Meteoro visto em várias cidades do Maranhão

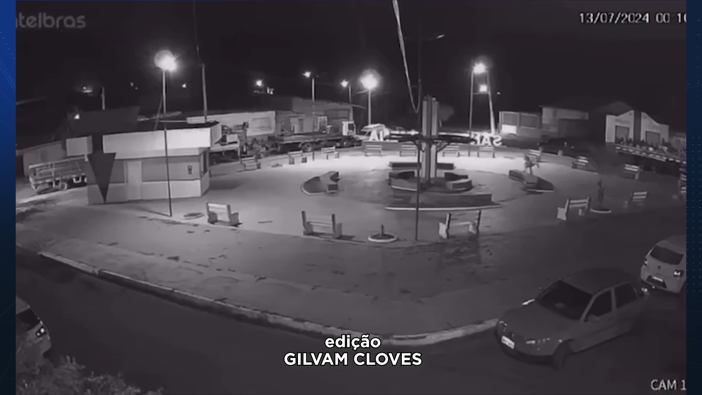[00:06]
A passagem de um meteoro que iluminou o céu da cidade, o fenômeno,
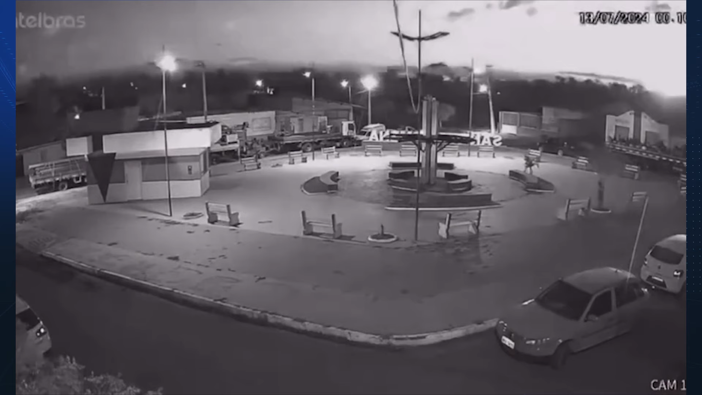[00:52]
A queima dessas partículas gera uma luz intensa que pode ser vista a olho nu, proporcionando um espetáculo deslumbrante.